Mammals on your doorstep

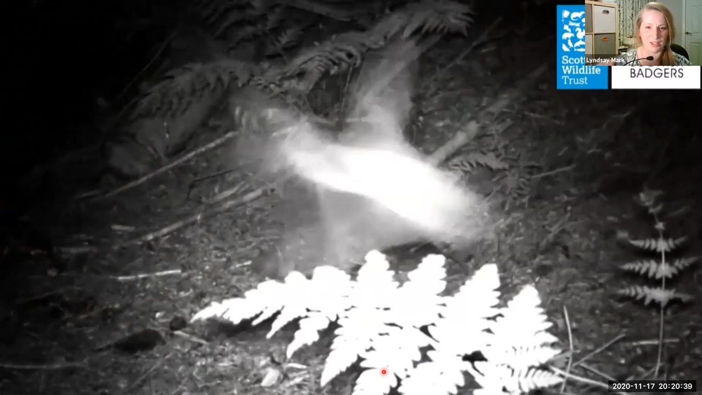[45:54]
It's going so fast, I don't know what type it is.
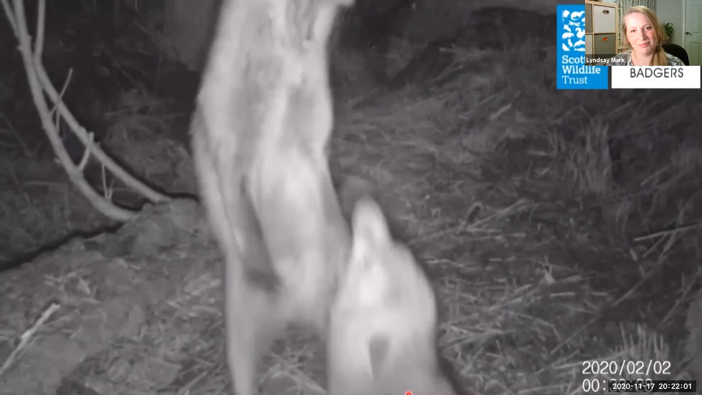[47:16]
Very different to the vixen call.
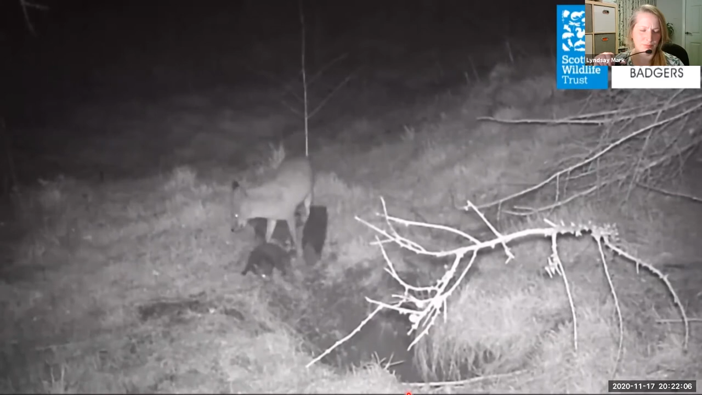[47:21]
The pups are a much darker colour. Wait for it.
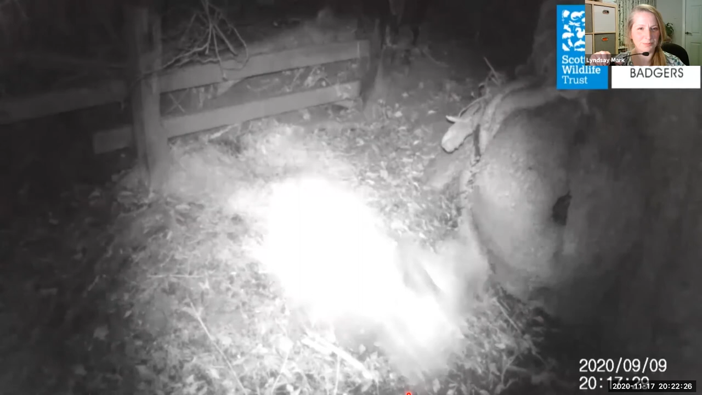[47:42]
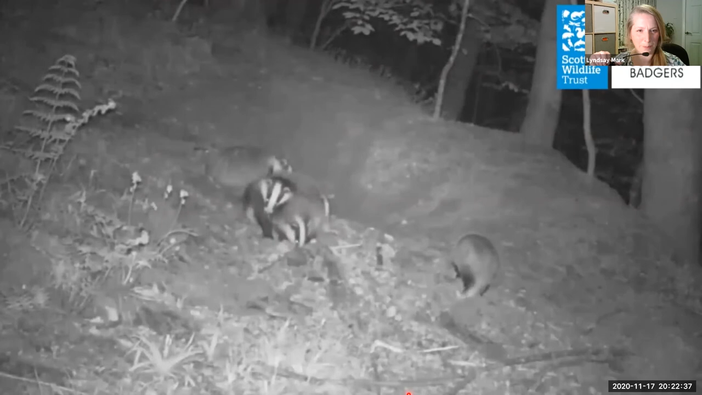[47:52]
There's three cubs at that set there. They're always bumbly about and so cute, the babies.
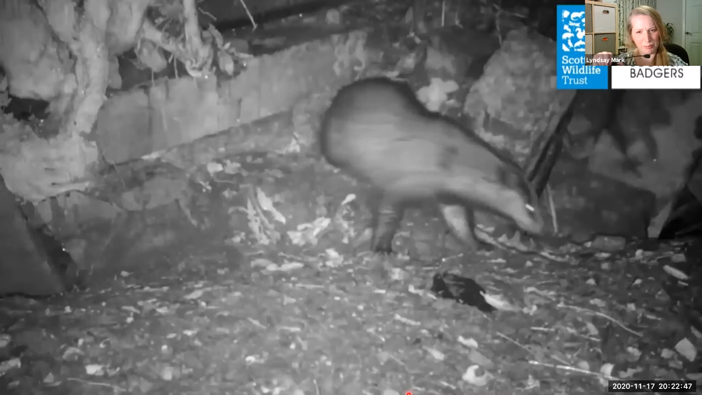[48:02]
A bit wet here.
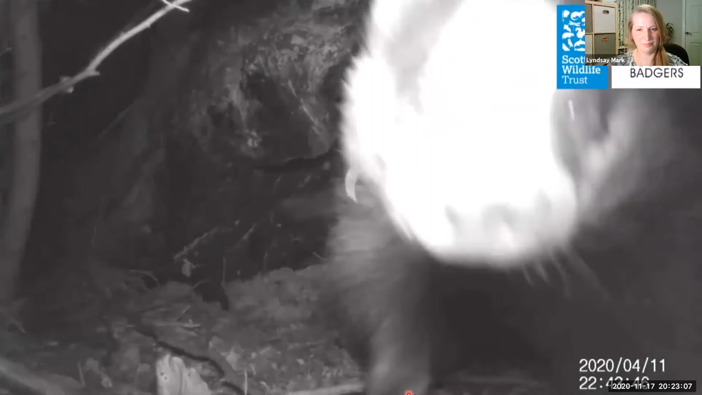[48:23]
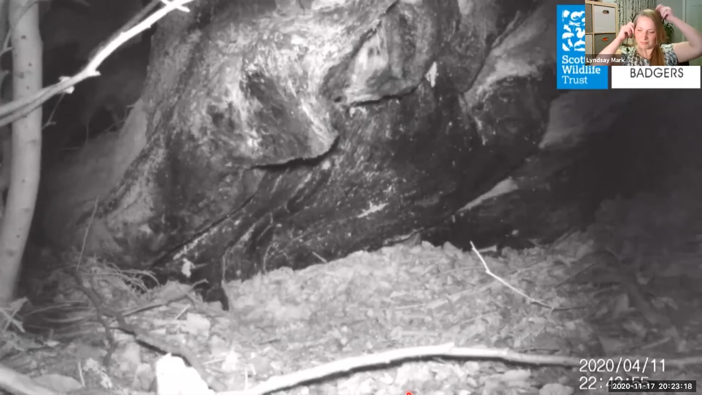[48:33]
What's so exciting about trail camera footage, you just don't know what you're going to get, but you can get little gems, and it's a real insight into their private life. Our trail camera that we've got didn't cost very much money. Here it's here, but it's a really good one. So on to some tracking fundamentals.